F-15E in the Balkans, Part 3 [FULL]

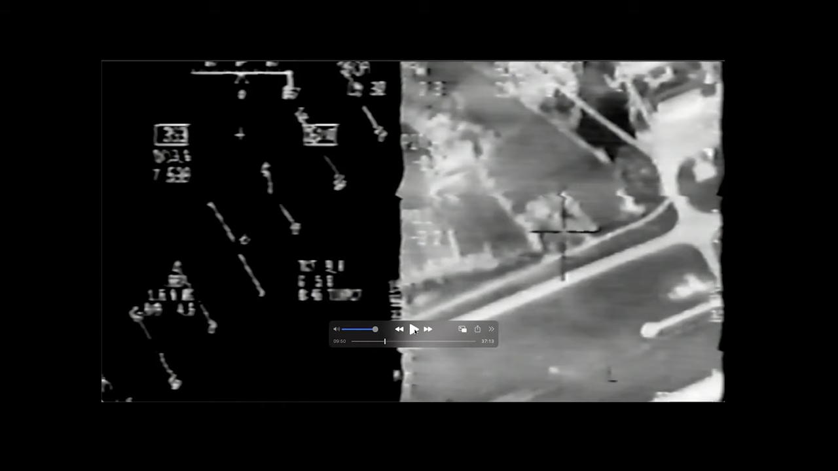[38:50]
releasing them and the bunker is under the crosshairs you can see the u-shaped hedge around them you can see the access road you can see the taxiway the runway is almost off the bottom but you can see a bit of it in the corner and as we get a better view you'll see that the the rectangular bunker looks warm time of impact up here 36 seconds to go now you can make out that it's a little warmer
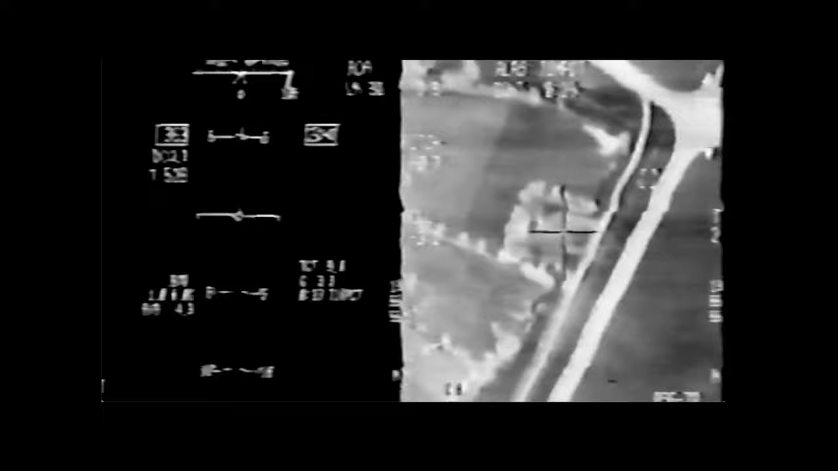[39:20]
that was cowboy hughes in the lead aircraft we are 13 seconds to impact the bombs will come from the right and as i mentioned when you look at it notice the first one does not detonate
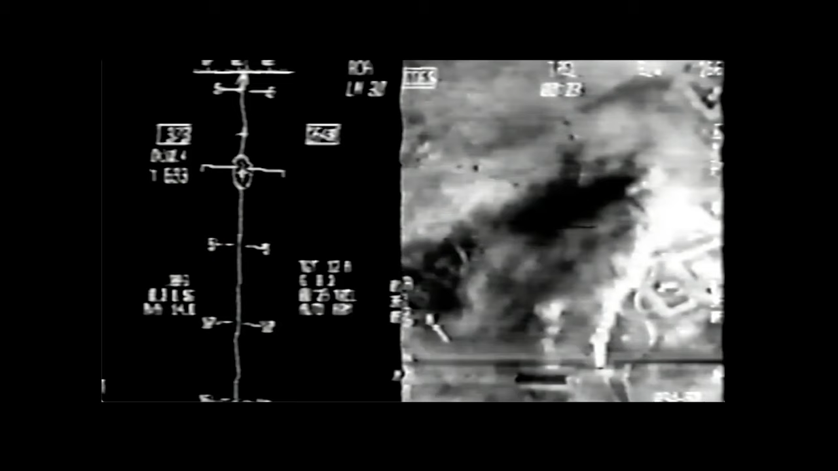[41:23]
the four ship uh and i'm i'm kind of doing a precision approach from the back seat but i've designated the target we have a line of sheds that are allegedly containing 155 millimeter artillery rounds which would make a nice bang when hit so in this case no laser guided bombs these are all stupid and you can see smoke because this this was kind of misplanned uh we're you're supposed to go upwind to downwind and you can see we've got smoke drifting across the target area uh it's going to make it a little bit more miserable and make it a hard thing for laser guided bombs but we're not dropping laser guided
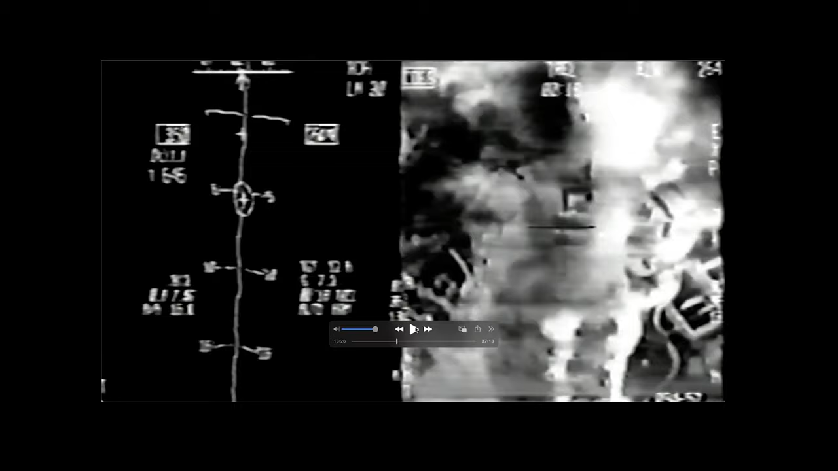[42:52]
the winds on the surface are kind of light so we're in a good wind situation um i wasn't smart enough to think through that look at the smoke and figure out the winds i was just designating and dropping and you can see the the kind of square shaped open courtyard building is just above my aim point my aim points the shed slightly below it as the pods looking
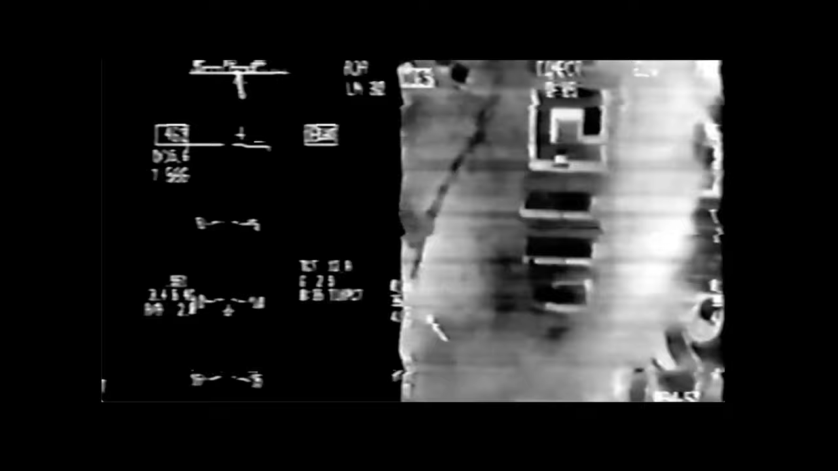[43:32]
so that long tone is a front seater holding down the pickle button the whole time to give all six bombs time to come off uh and the computer does the release so all the pickle button really when you're in automatic delivery like this is it's a consent switch you're saying
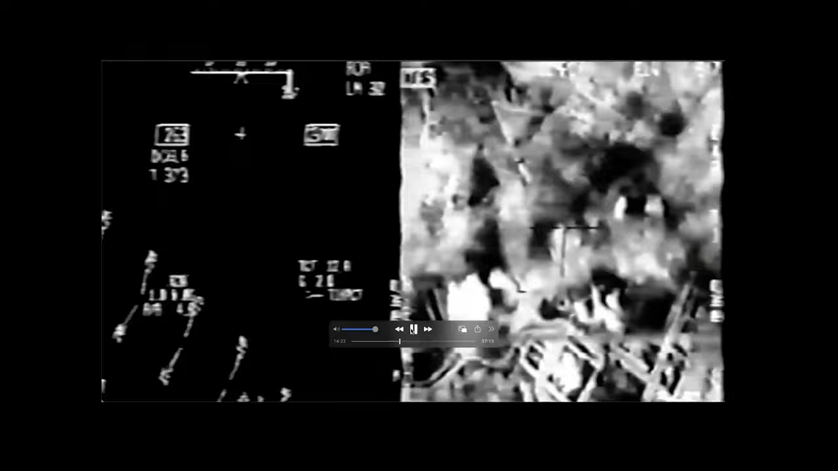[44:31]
and from a long way away it's tough to tell that's a much bigger bang than a mark 82 normally generates